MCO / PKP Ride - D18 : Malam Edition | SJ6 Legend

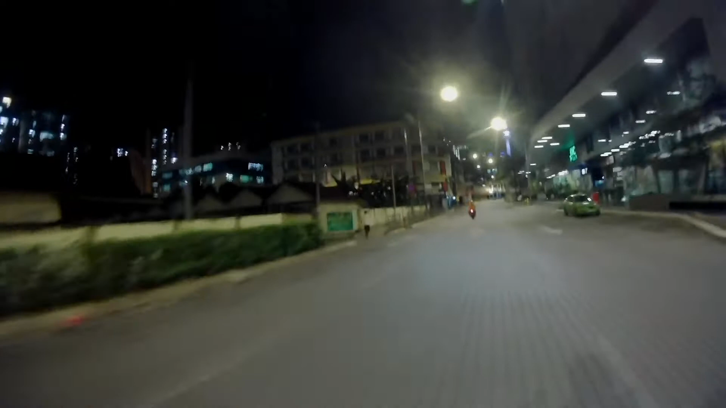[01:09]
So sekarang cuaca dah Ok Tak hujan Jalan basah sikit
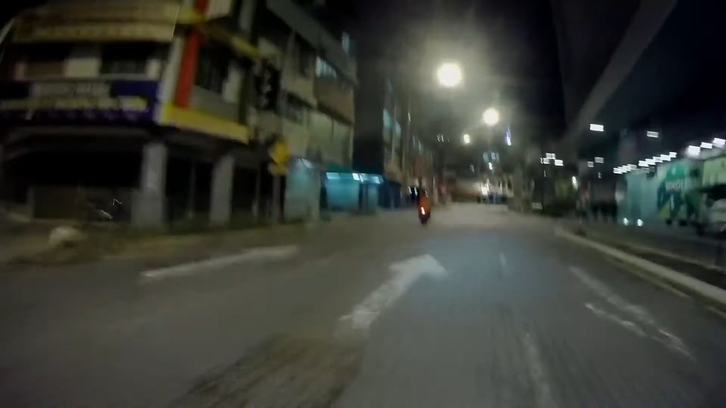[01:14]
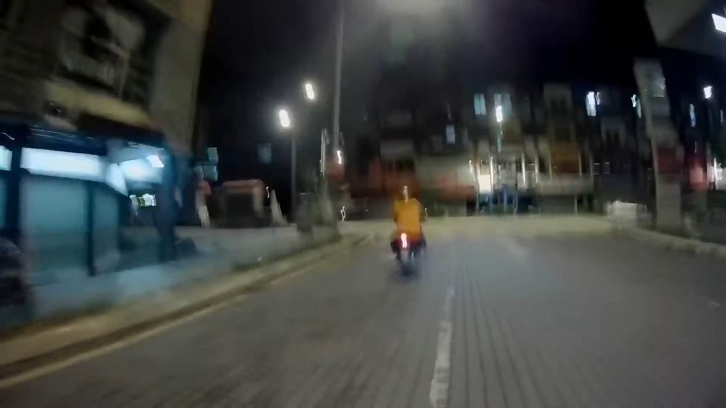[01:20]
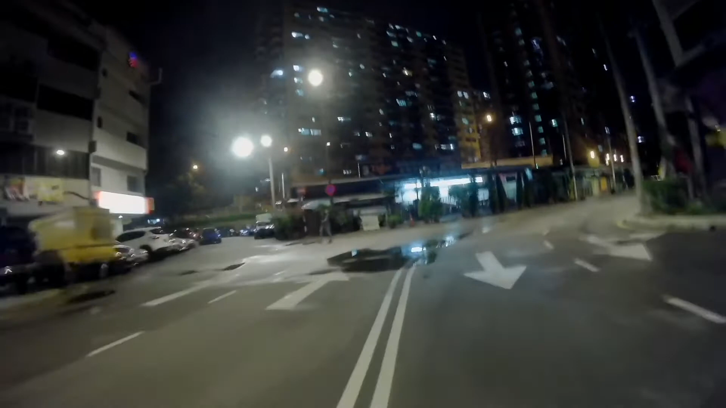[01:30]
Kendai banyak tutup 7-11 pun tutup awal Serius 7-11 pun tutup awal tu Ok Ok baru nak tutup Pasang
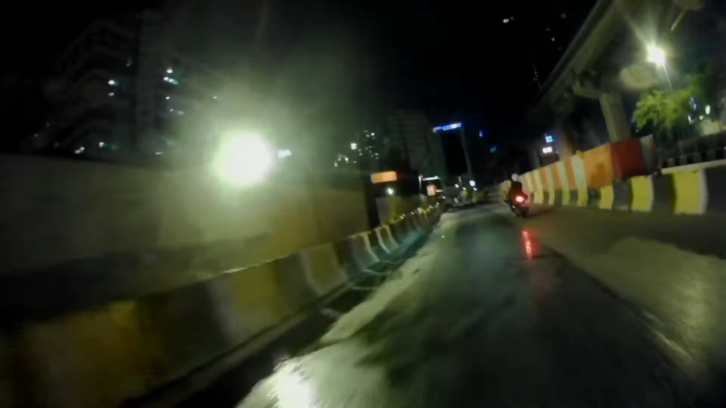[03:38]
Maksudnya kat sini Hujan lembab Lepas air pun boleh bertakung Kat rumah aku je Dah nyanyi-nyanyi Apa ni
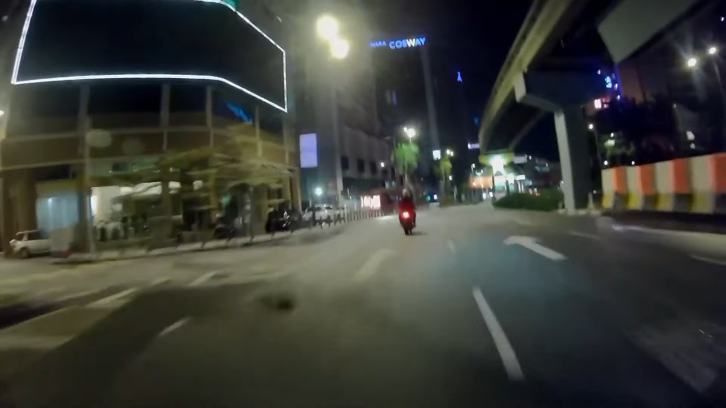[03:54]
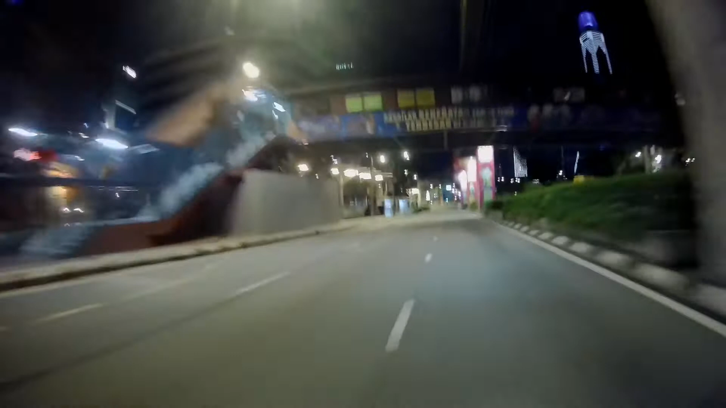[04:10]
KL betul-betul mati Hari ni Sabtu Biasanya jalan ni Time-time macam ni 1 jam